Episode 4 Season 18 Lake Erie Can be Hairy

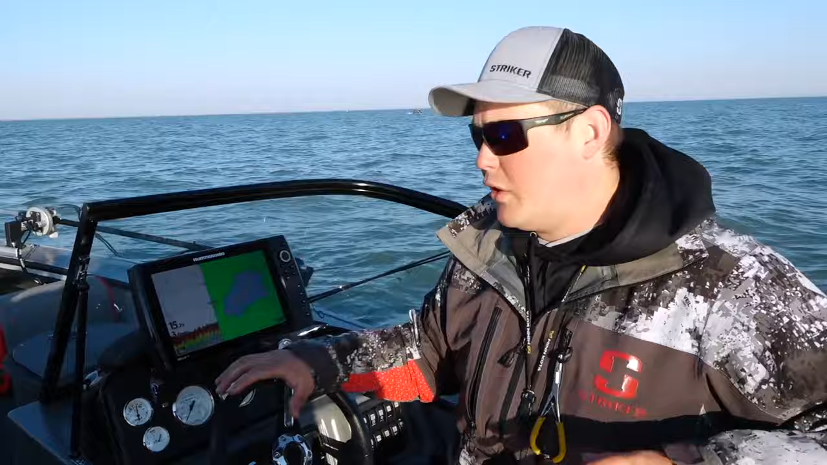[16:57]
And you can see on my graph here that basically all we're doing is just drifting with the wind right over the top of these reef complexes,
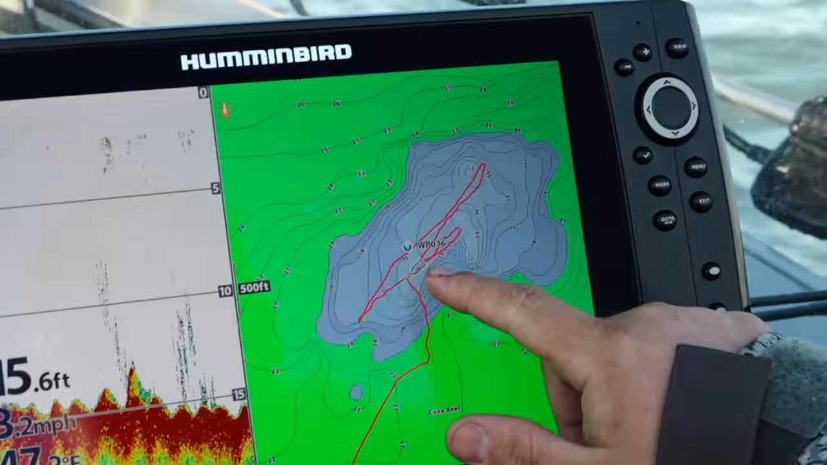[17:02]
turning the boat sideways to the wind and dead drifting within the wind itself. And so one of the things that I feel like is super important for this style of fishing is one, getting out here early. You'll hear that a lot on this episode because this shallow water bite tends to be a low light type bite. The other thing that's very important is when you're fishing over top of these reef complexes, that when you go back up to make your next pass, you either idle back up like I'm doing right now, or run all the way around in deeper water to come back up again.